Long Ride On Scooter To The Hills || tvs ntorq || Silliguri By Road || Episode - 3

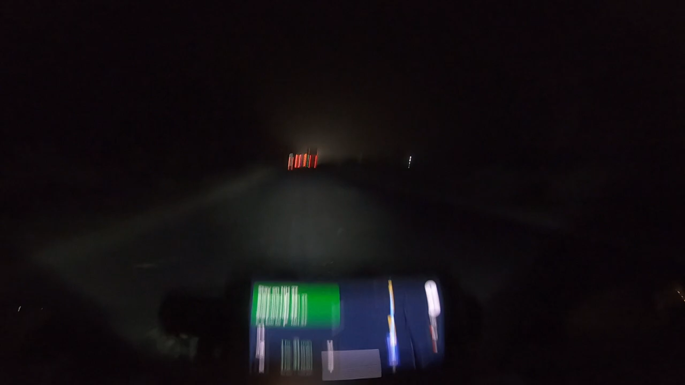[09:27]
मेरे को पेट्रोल पम्प नहीं मिल रहा था, रात का टाइम था ना, तो थोड़ा, और ऐसा रास्ता हो तो हाईवे हो तो मिल गया,
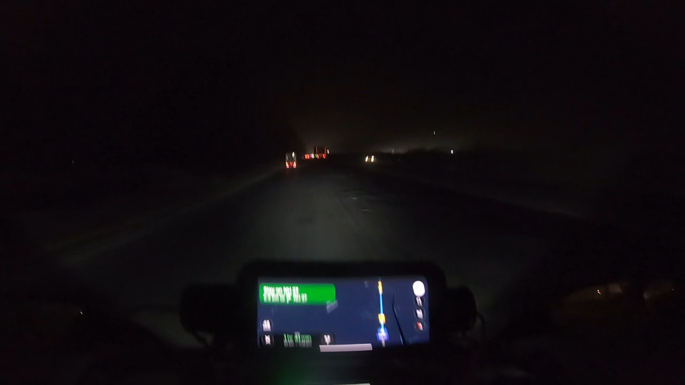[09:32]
फॉर गॉड सेक खींच दे इसने, गुड जॉब रेड किंग। चलते हैं शिलीगुड़ी, जस्ट 82 किलोमीटर, एक घंटा 40 मिनट, कैसे बता नहीं यार, देखते हैं आपको, चलते हैं।